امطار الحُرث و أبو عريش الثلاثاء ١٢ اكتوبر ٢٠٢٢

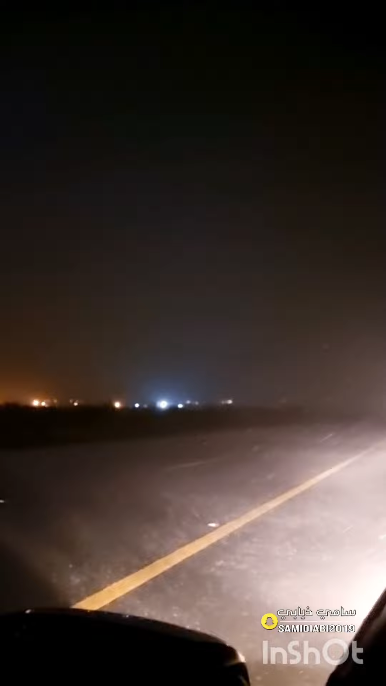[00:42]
ما شاء الله تبارك الله، أمطار غزيرة جدا في هذه الأثناء على الحرة جنوب شرق منطقة جازان.